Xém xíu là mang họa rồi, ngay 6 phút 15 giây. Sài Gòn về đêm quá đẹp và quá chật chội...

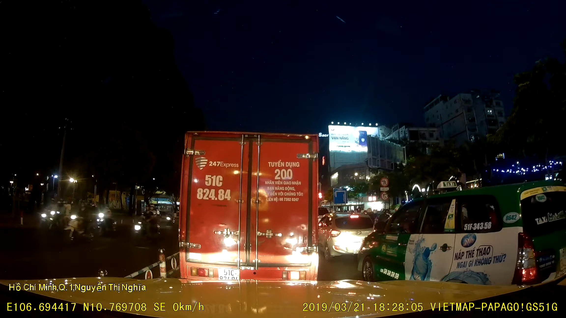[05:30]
Ông cho quẹo vô luôn, cấm quẹo 6 giờ đến 22 giờ này, 6 rưỡi.